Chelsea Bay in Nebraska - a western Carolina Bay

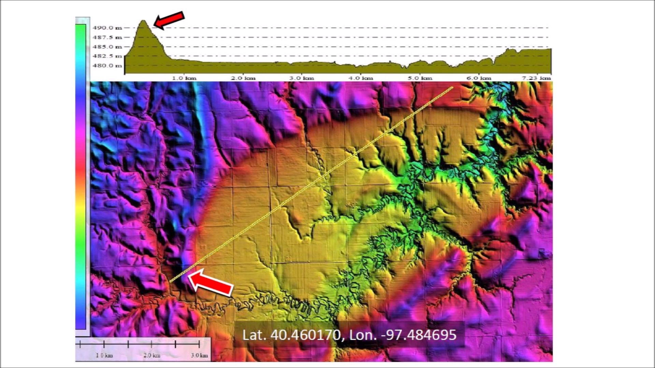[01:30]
The rim on the southwest side of the bay, indicated by the arrows, is 10 meters above the bay floor. The thickened rims at the southwest end of the Nebraska Rainwater Basins is similar to the thickened rims on the southeast side of the Carolina Bays.